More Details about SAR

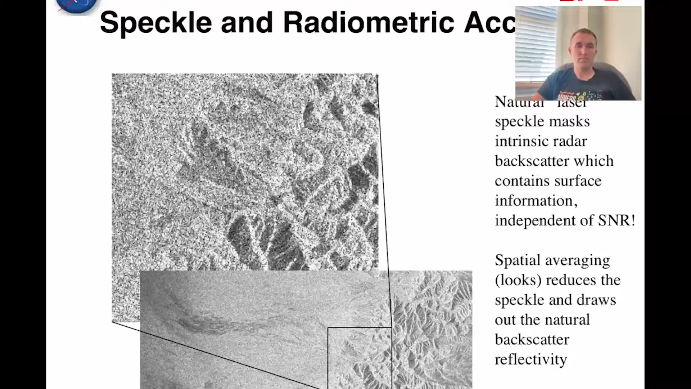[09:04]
averaging these pixels here would sort of give you the average backscatter of that area, and is oftentimes what we want to see. We want to see sort of the average or the smooth out backscatter. Some cases, you really want to see that high-resolution signal. In many cases, you are better off with averaging. Now, here's where we get into interferometry. I'll just briefly touch on this here, and we'll talk more about it later. You have two SAR acquisitions. So you image the same point on the ground using this synthetic aperture radar. You acquire one image. You acquire the second image. Each image has an amplitude and a phase because it's a complex image.
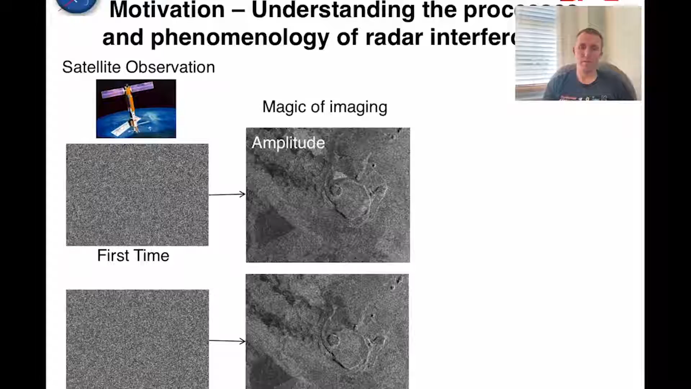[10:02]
So the amplitude of our SAR signal is actually very strongly correlated with the surface structures, and we can see a lot of detail in those structures. And again, keeping in mind that this is not an optical image of the structures, but it's a radar image. So let's look at an example here of SAR imaging. And this particular image is just the amplitude. It's the amplitude of the backscattered echoes. So one thing I should mention, which I don't know that I have yet, is that radar sees through clouds. So all-weather imaging is possible. You don't need illumination by the sun. It's an active sensor, so it's sending out those radar waves. It doesn't matter if it's sunny or not.
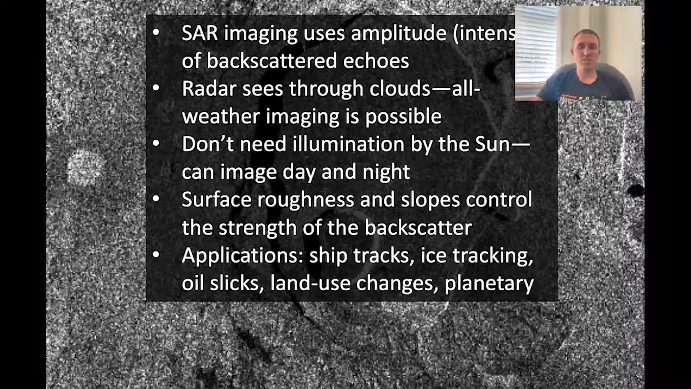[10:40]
But radar has this benefit of being all-weather imaging. The surface roughness and slopes control the strength of the backscatter. We've talked about that. So let's take a look here.
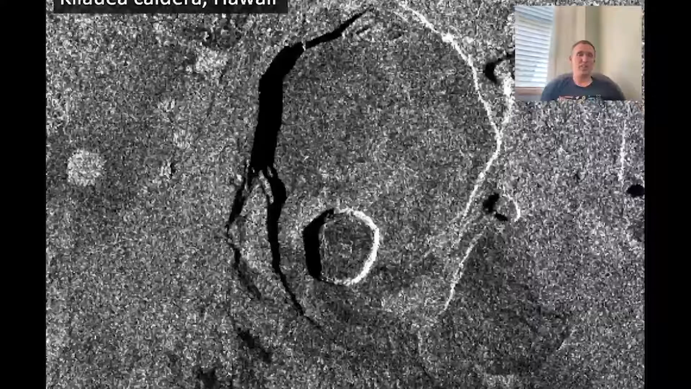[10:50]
This is Kelauea Caldera in Hawaii, on the big island of Hawaii. Here we have a flight direction going from bottom to top of the image.